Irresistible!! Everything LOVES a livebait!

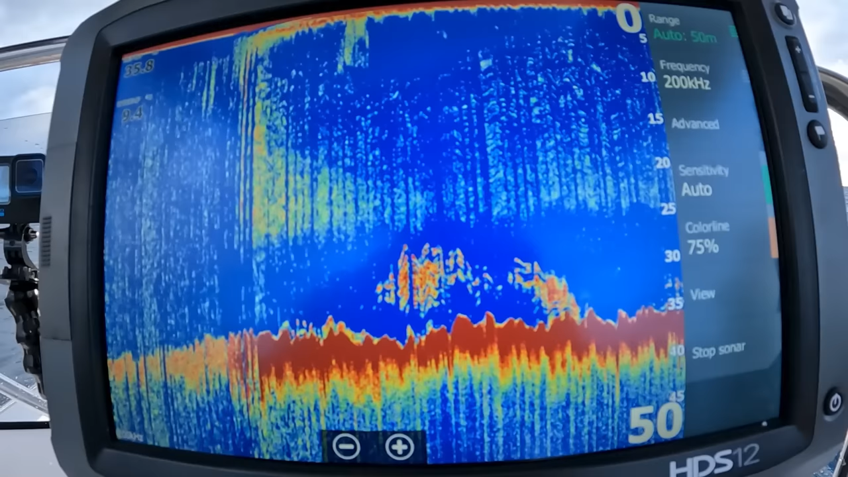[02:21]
I'll chuck a screenshot up for you. And fish on. You doing some of the hard work, mate? Bit of motor assist.
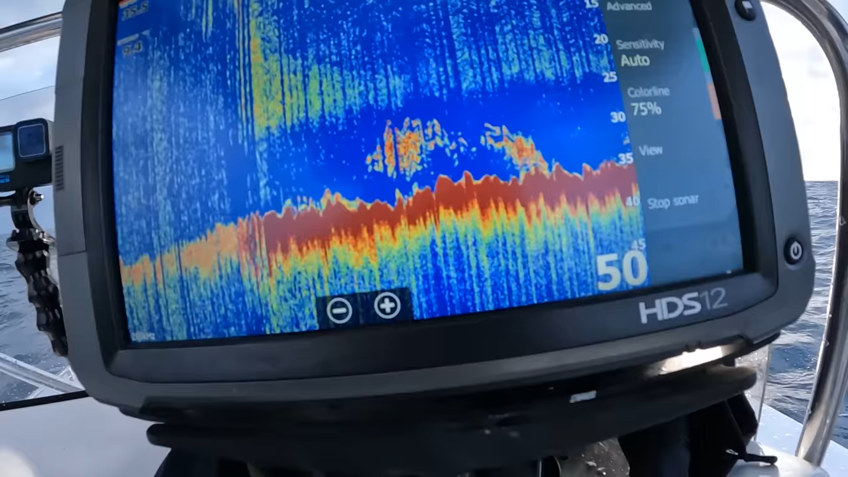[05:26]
For all those playing along at home, that is a school of mackerel right there, sitting tight to the bottom, probably following around this bait, but see they're stacked up?
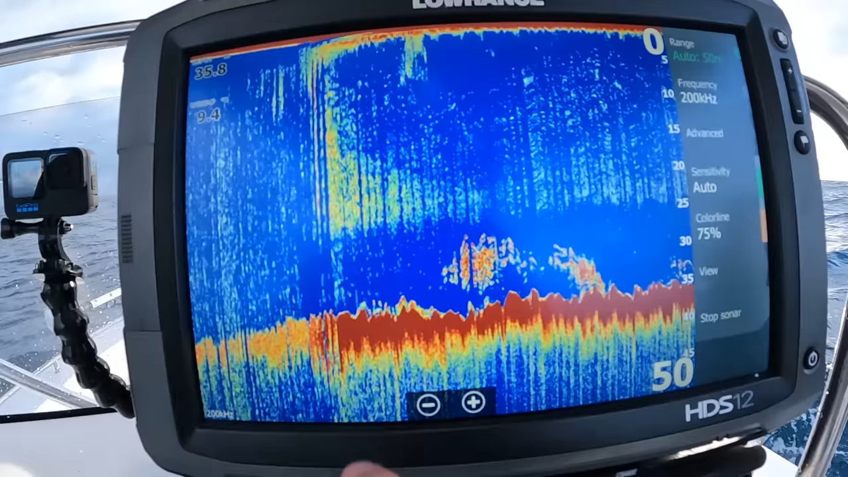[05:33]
That's a good school, that's where the downrigger comes into play.